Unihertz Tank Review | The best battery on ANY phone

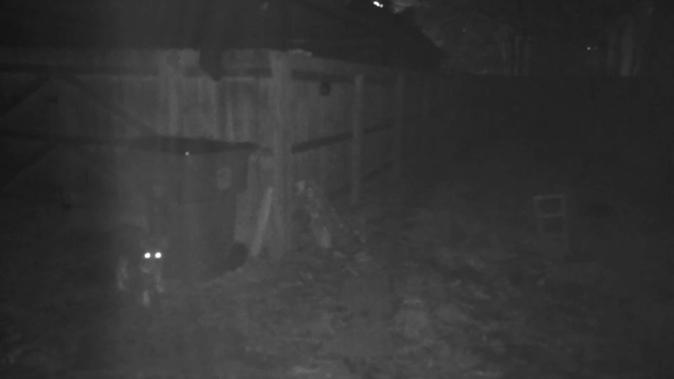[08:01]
And here we are back on that unihertz tank using the IR mode and the things that you can now see that you could not see before are quite astonishing. And in fact I will tell you I cannot see any of this stuff in front of me with my eye.
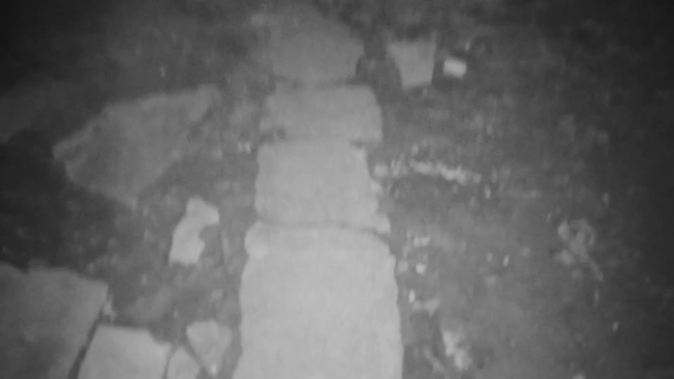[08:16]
However if I point this down I now feel quite confident that I know where I am stepping despite
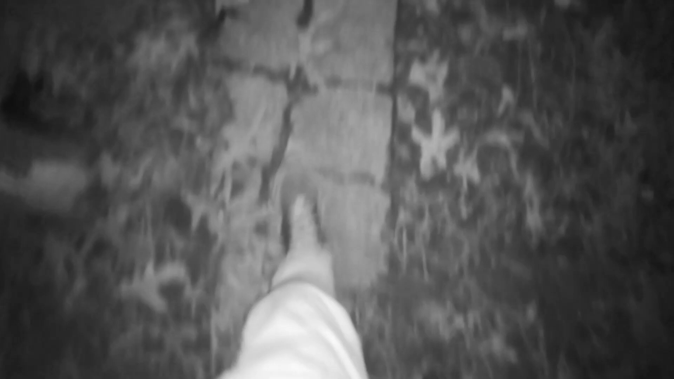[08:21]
the fact that I cannot see my own feet in the real world. This is an extremely impressive thing and I think could be extremely useful.
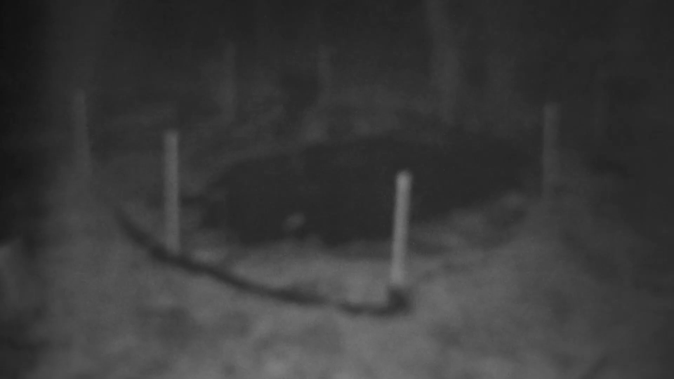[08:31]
What if you find yourself stranded out in the woods somewhere. You've got an incredible flashlight.
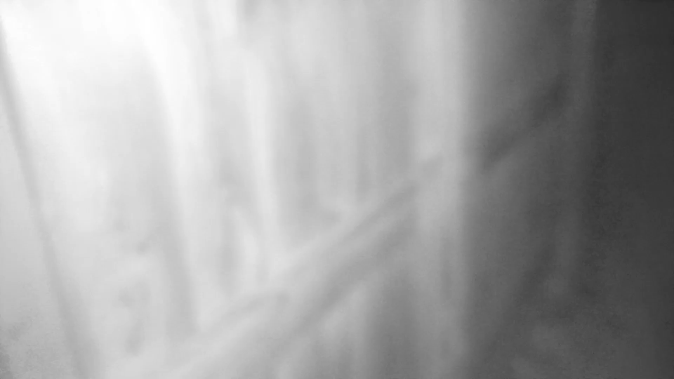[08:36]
You have the ability to see in the dark even though it does lose focus sometimes.
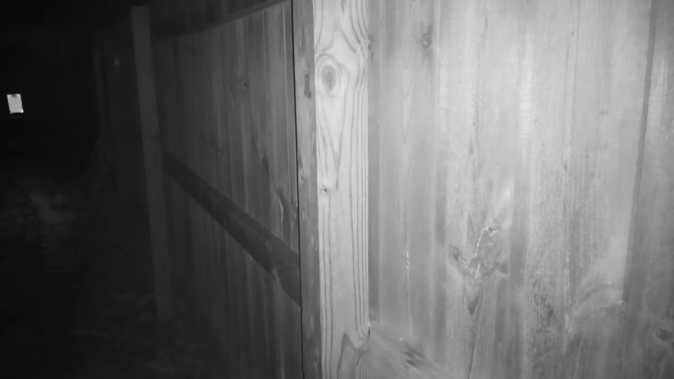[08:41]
You'll find your focus eventually. Really really cool.